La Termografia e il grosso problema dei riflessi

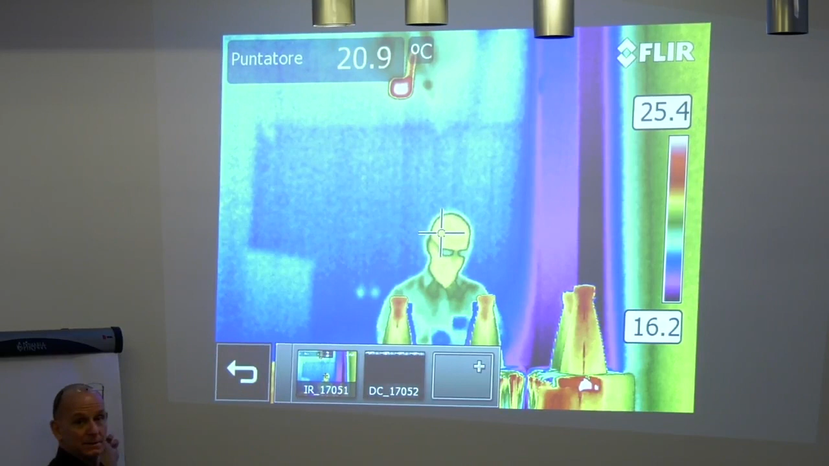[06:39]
On screen: spot 20.9°C
questi due sono il riflesso di questi due
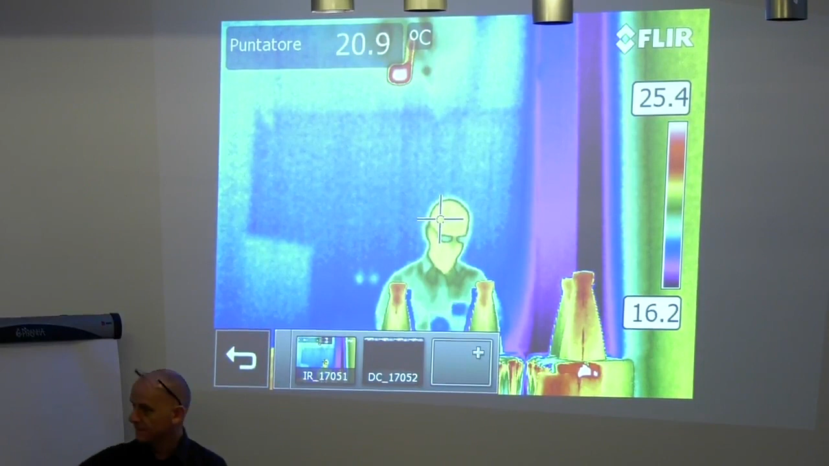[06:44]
On screen: spot 20.9°C
ok allora
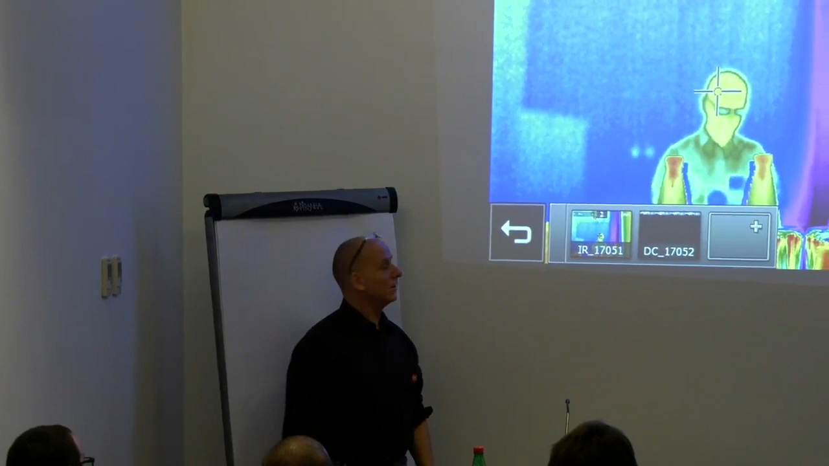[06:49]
se io voglio misurare
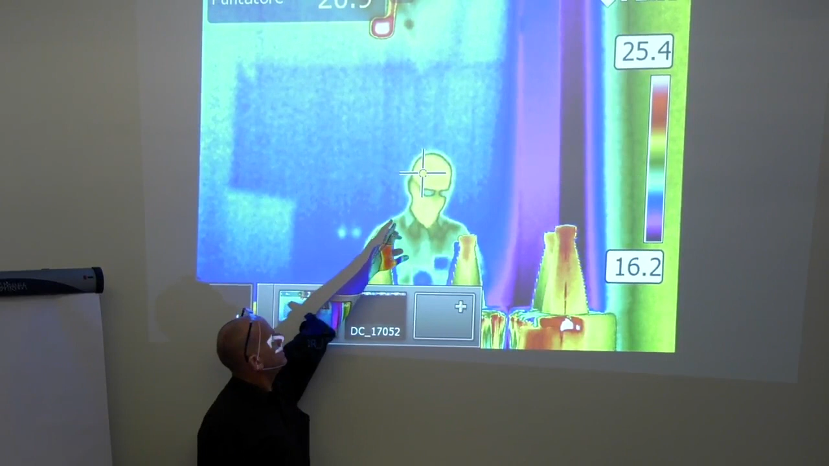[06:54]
qui qui o qui o qui
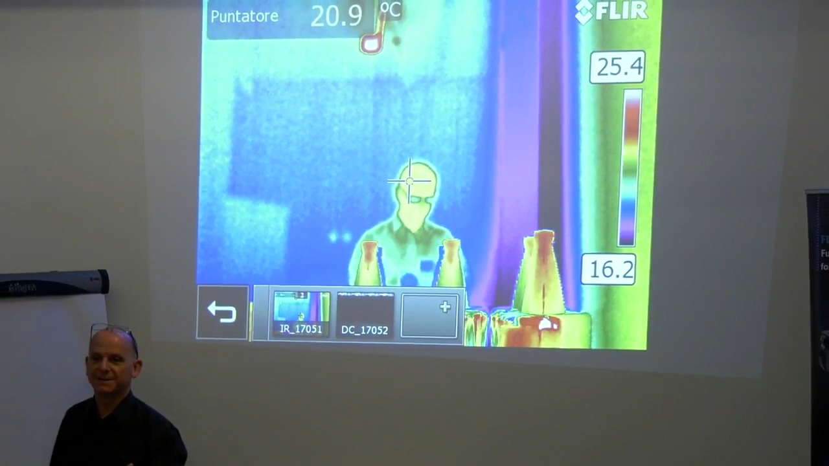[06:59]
On screen: spot 20.9°C
ovviamente il vetro ha la stessa temperatura nessuno di noi crederebbe che quel vetro lì è più caldo dove si riflette il termostato
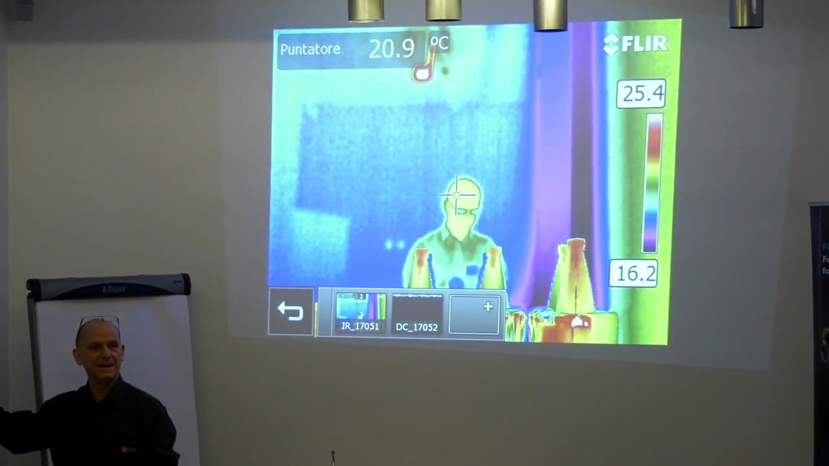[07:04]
On screen: spot 20.9°C
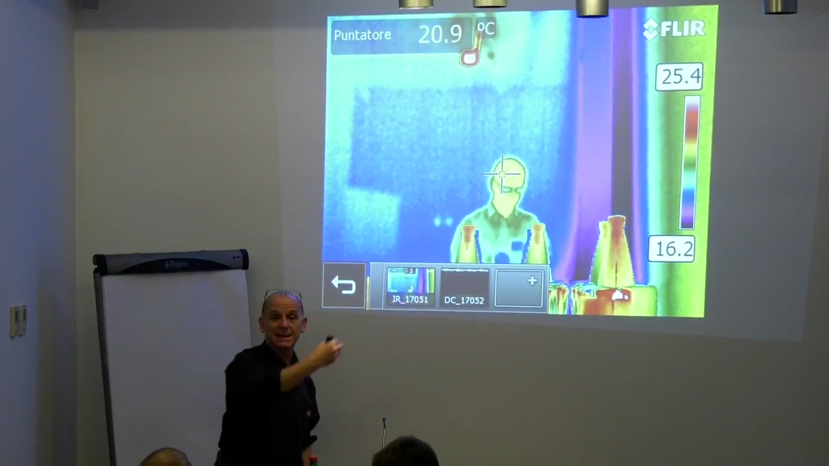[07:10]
On screen: spot 20.9°C
ma il termostato sta mandando un po' di energia che in piccolissima parte si riflette sul vetro allora se
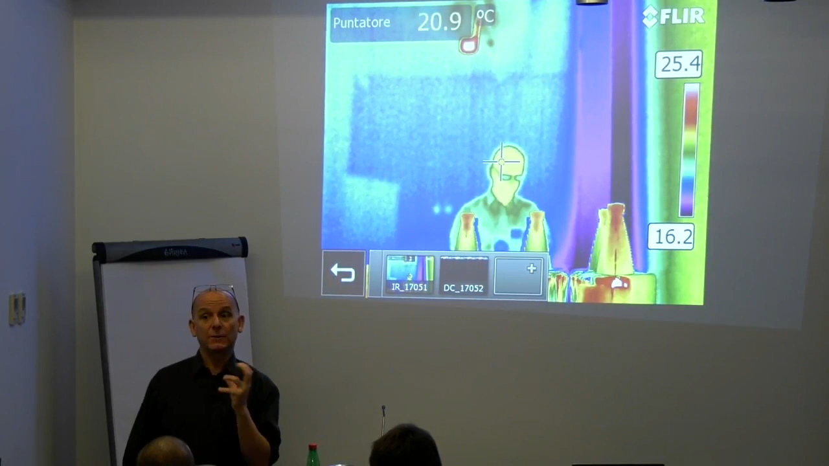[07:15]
On screen: spot 20.9°C
io voglio una misura accurata io devo dirgli quanta energia viene mandata da questo oggetto ok
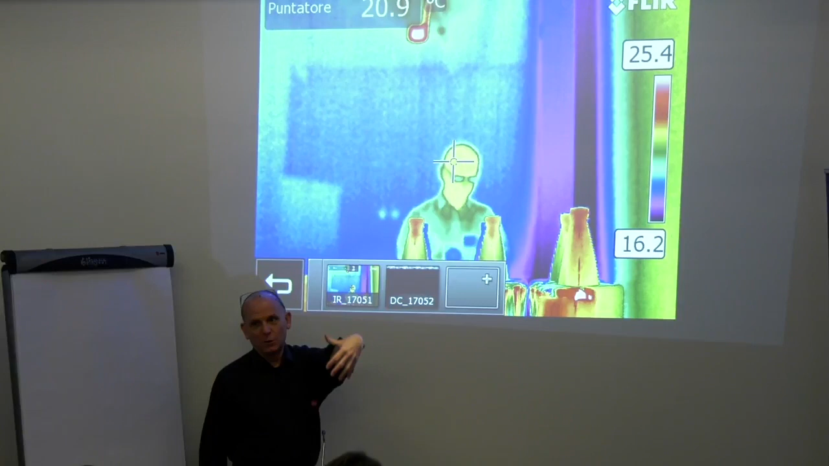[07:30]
On screen: spot 20.9°C
non posso andare oltre qui perché c'è una mezza giornata di lezione su sta roba ok ma
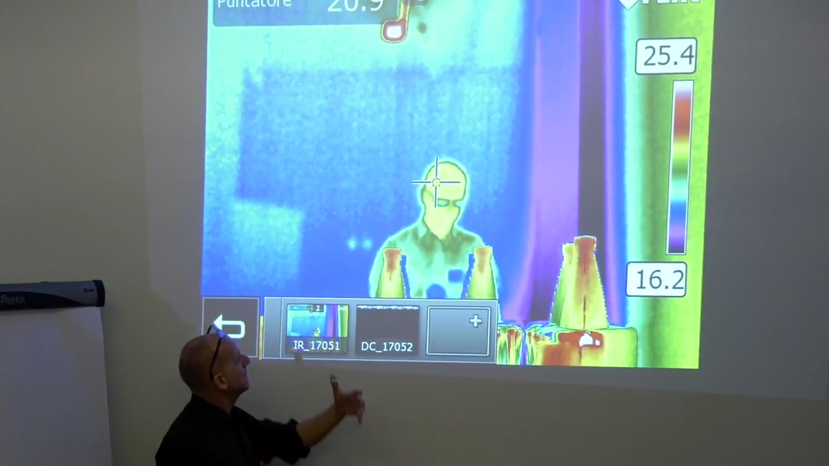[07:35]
se voi volete misurare veramente la temperatura dovete sapere l'emissività di questo oggetto
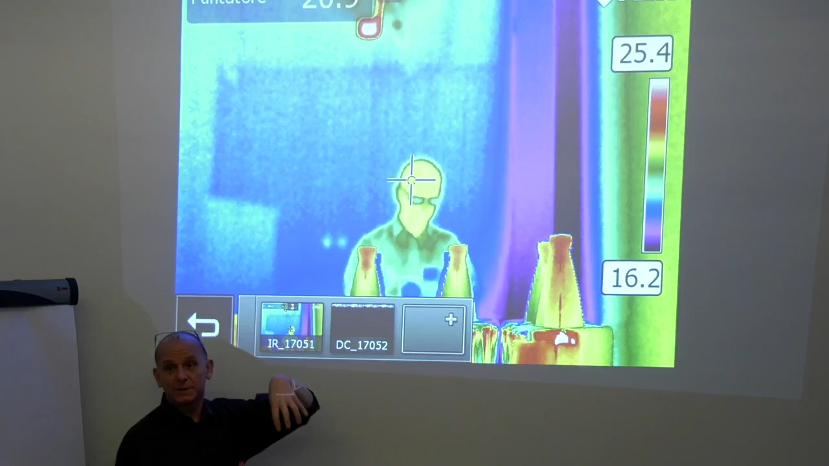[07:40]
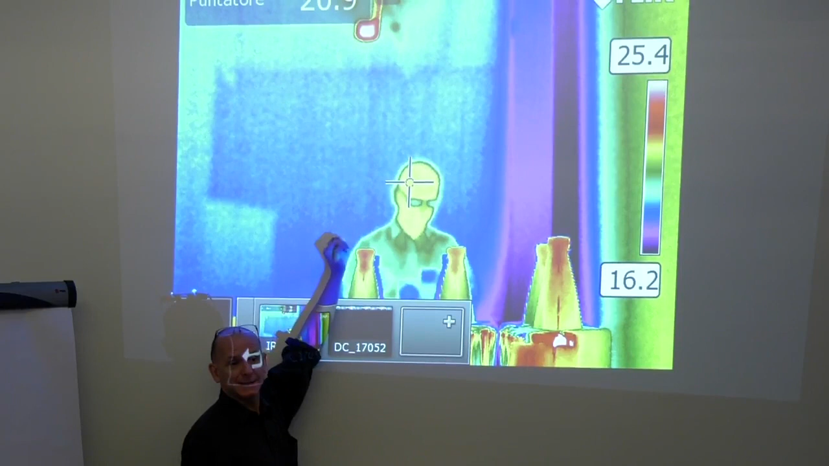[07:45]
eh e quanta radiazione viene da qui allora in questo caso questo è un bonus eh
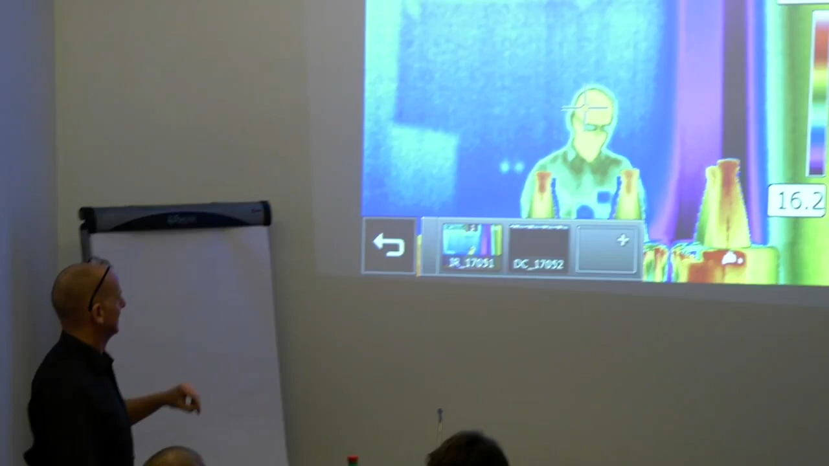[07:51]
Rinaldi mi picchierebbe se ve lo dico allora se
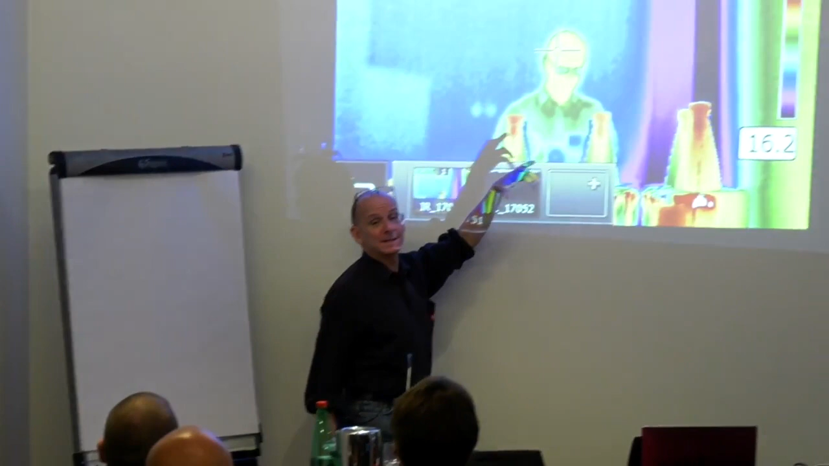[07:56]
voi volete sapere volete misurare il vetro il punto più umano
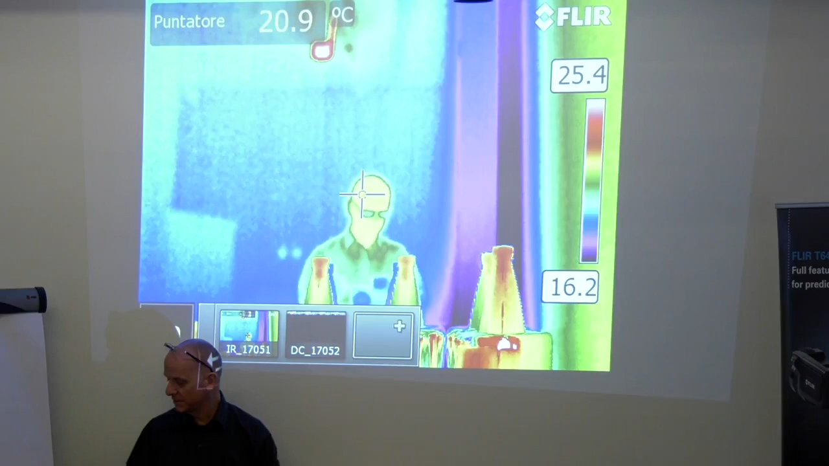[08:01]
On screen: spot 20.9°C
per misurarlo è dove si riflette il muro perché vedete che il muro è tutto uniforme
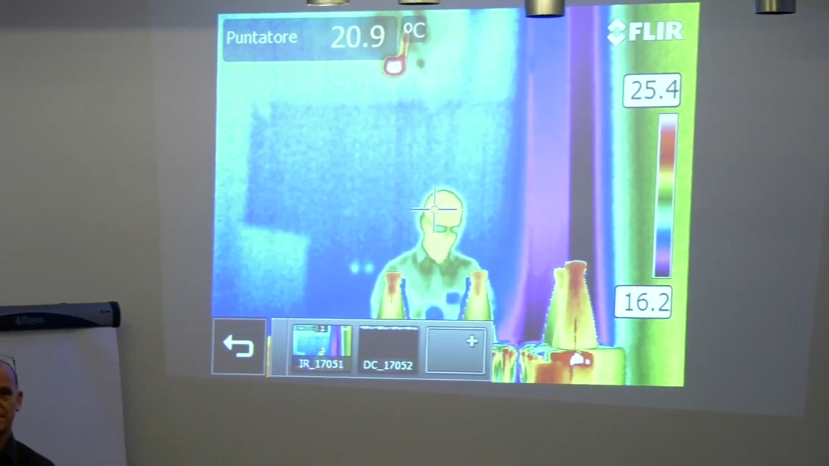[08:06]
ok volete sapere il modo più semplice per sapere cosa impostare